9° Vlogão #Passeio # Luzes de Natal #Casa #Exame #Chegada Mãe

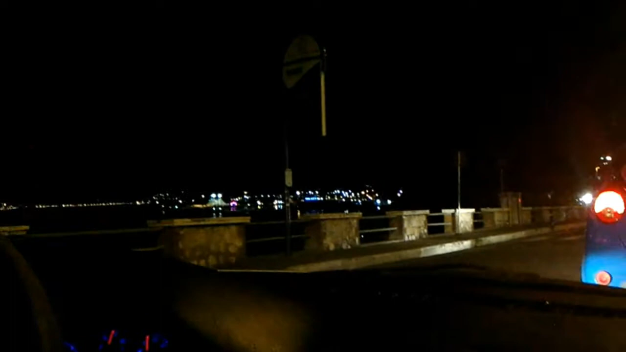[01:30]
Muito tráfego. Peraí, deixa eu mostrar logo. É porque muita gente tá indo pra lá, né?